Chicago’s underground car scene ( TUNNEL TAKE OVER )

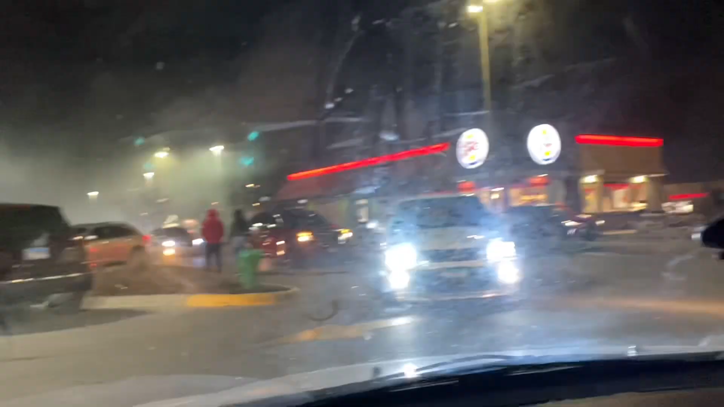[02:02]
Sorry guys if I sound weird, there's already people spinning it here.
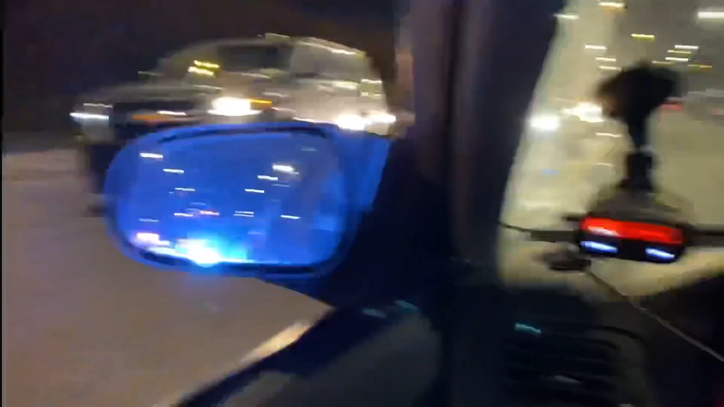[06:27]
I see you guys swerve all the time back here from White Castle. This is why we don't do that. That's horrible.